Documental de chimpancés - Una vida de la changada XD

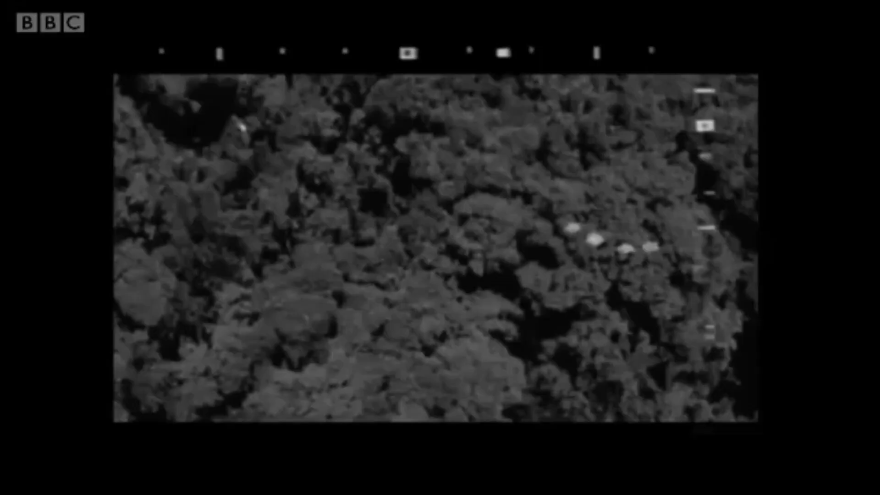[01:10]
observan el panorama, parece que ya tienen su objetivo Las señales son registradas por los demás,
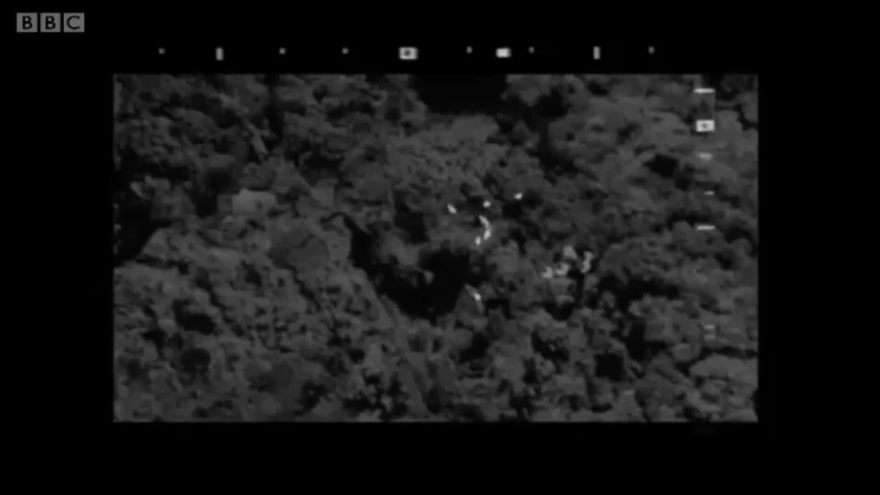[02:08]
Y desde lo alto se ve la efectividad de su trabajo, van por ellos La perseverancia es infalible en estos casos
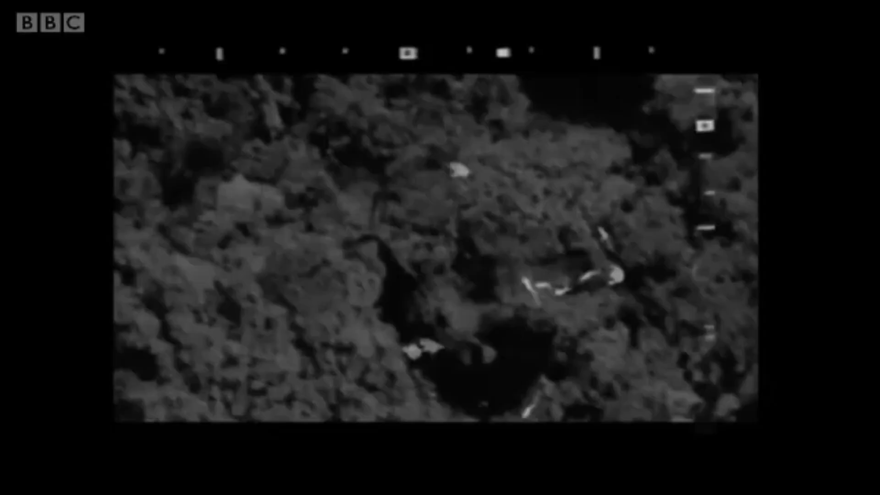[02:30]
Todo un campo de 100 metros ha sido acordanado,
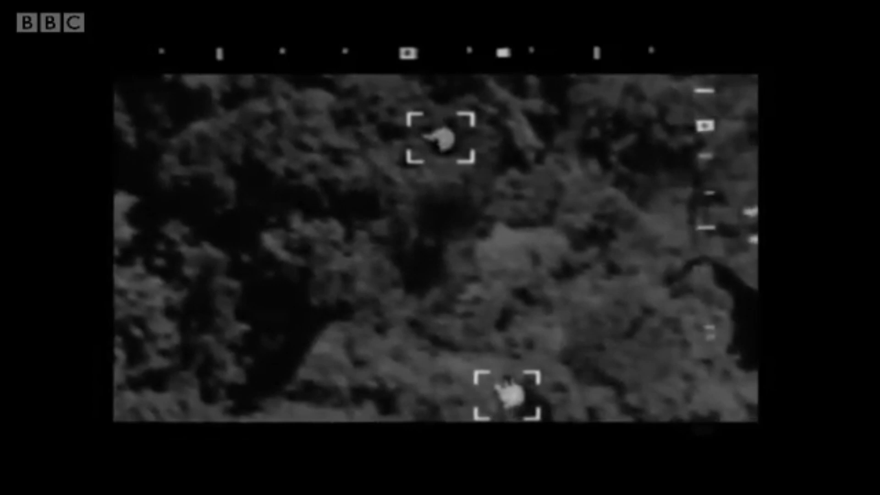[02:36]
poco a poco los comienzan a corralar Los
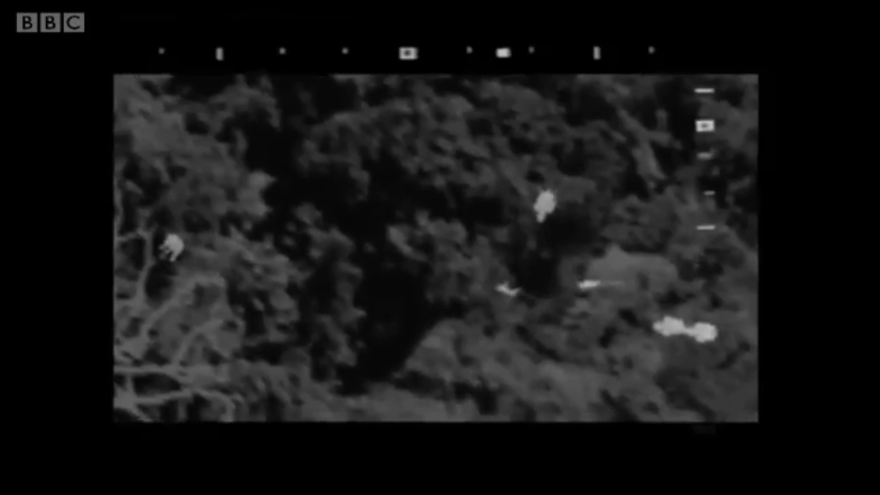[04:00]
Y por estas zingaderas algunos macacos se los van a empinar Cada vez los espacios se van haciendo más pequeños Las
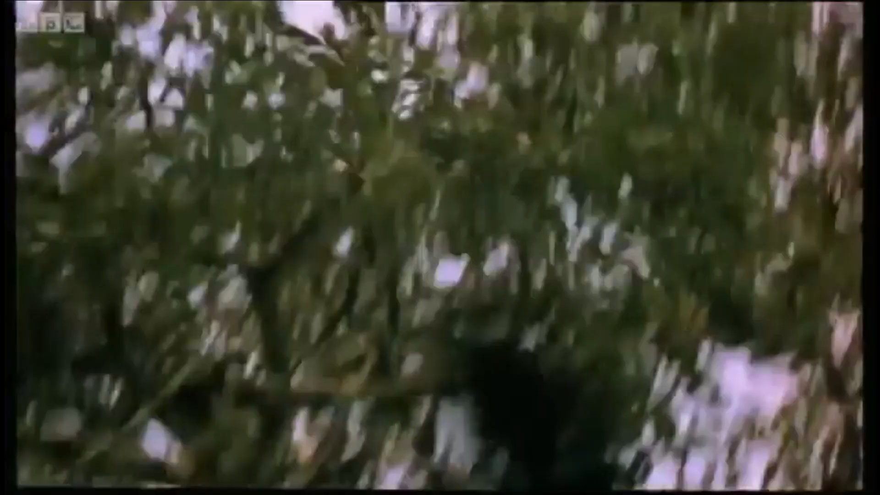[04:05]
probabilidades de huir cada vez son menos Hagan que se les arruga el chiquis triquis Pero tienen que sacar hasta
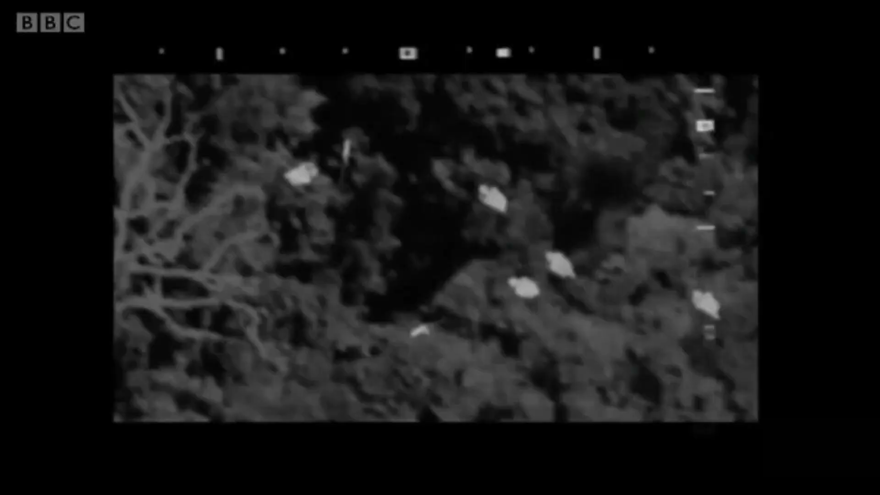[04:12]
el último aliento Si quieren salir con vida de ahí ¡Ja!